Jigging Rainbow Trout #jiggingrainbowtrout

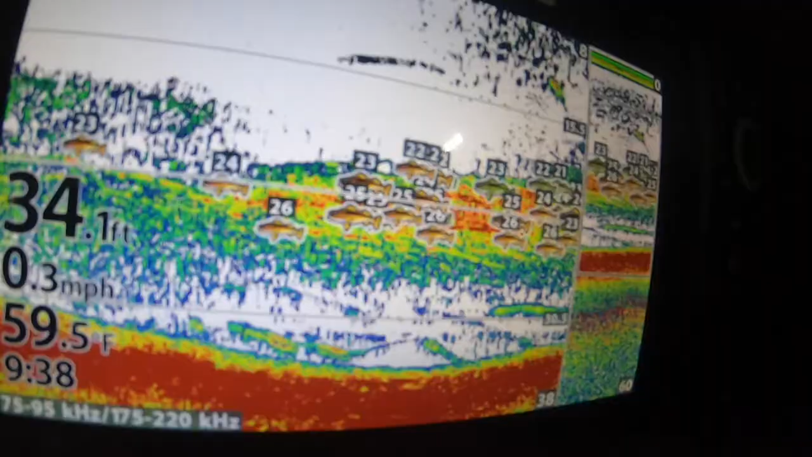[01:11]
On screen: depth 34.1 ft, water 59.5°F, speed 0.3 mph
Found the bait for sure. Lots of fish feeding on the bait. Now, will they bite?
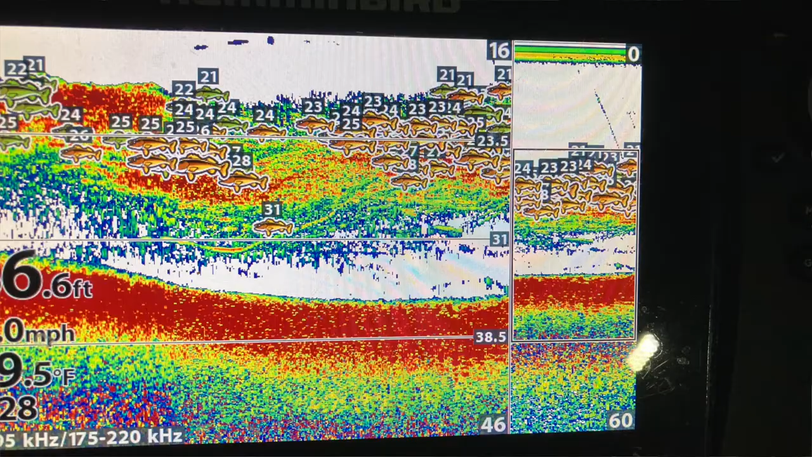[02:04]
The screen's kind of a mess, can't really tell what's going on. There's so much going on. But I'm down, not sure where I'm at. See if I can see my bait here.
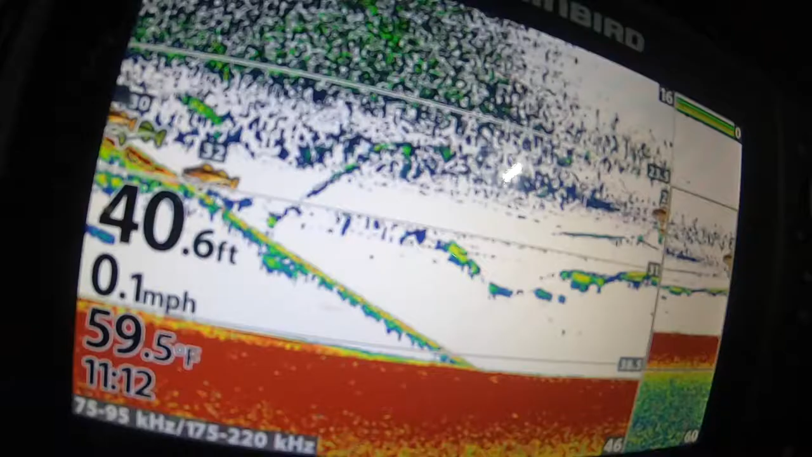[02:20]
On screen: depth 40.6 ft, water 59.5°F, speed 0.1 mph
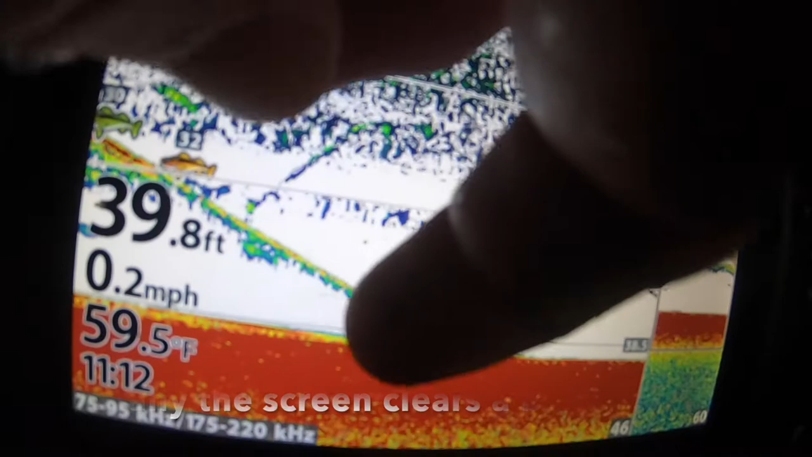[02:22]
On screen: depth 39.8 ft, water 59.5°F, speed 0.2 mph
I'm right up in there, right in there somewhere.
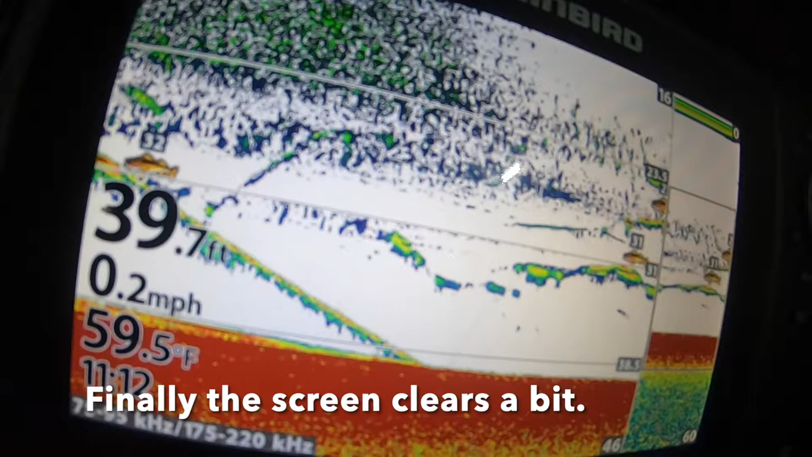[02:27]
On screen: water 59.5°F, speed 0.2 mph
Got a fish on it. You see I am jigging there. Up and down, up and down.
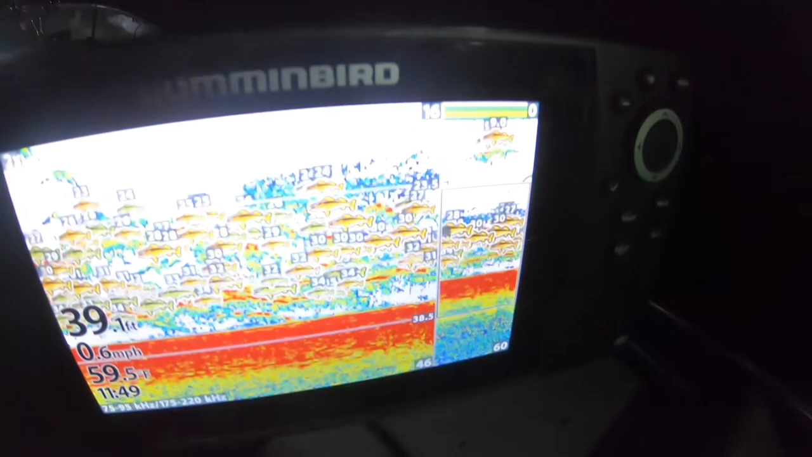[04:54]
On screen: depth 39.1 ft, water 59.5°F, speed 0.6 mph
Well, a few fish on the screen. See, just a few.